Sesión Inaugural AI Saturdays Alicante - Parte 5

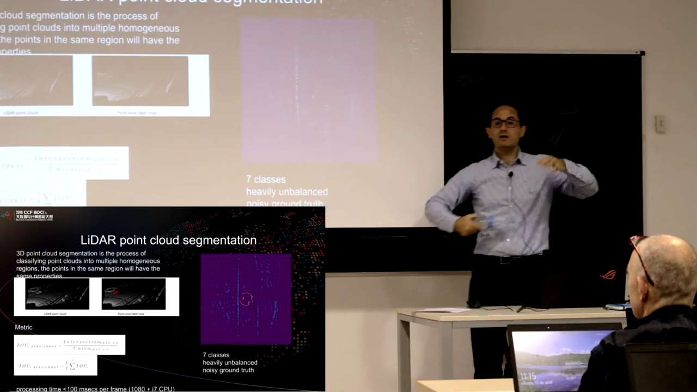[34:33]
o sea te dan aquí lo mismo de antes y esto ya es más extremo o sea aquí hay siete tipos de obstáculos van por ahí las motos en China es una locura ¿vale? los datos de esta competición y hay que hacerlo en tiempo real en lo mismo en diez frames por segundo ¿vale?